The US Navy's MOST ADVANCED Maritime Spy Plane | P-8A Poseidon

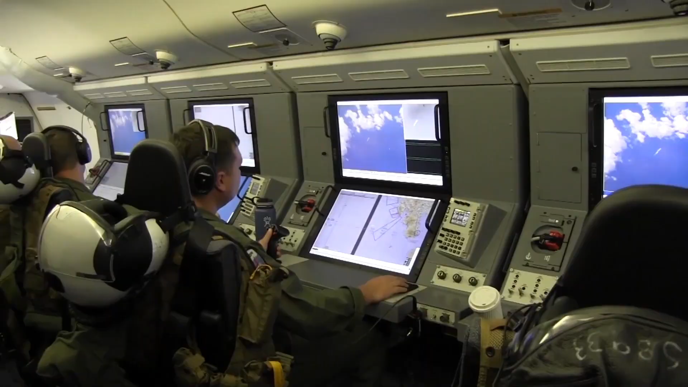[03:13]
The aircraft is equipped with the AN-APY-10 radar, a multi-mission radar that can track surface vessels and provide high-resolution images of land,
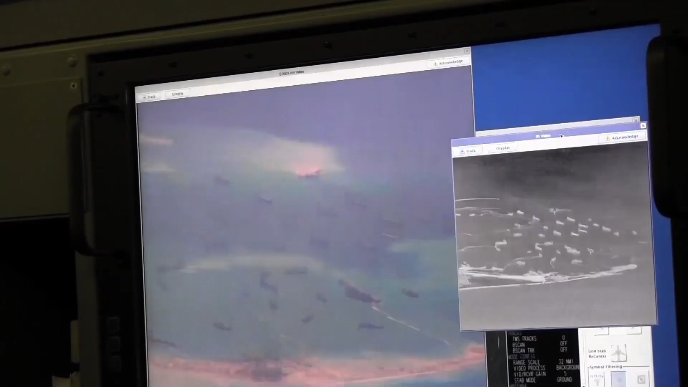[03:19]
sea, and littoral environments.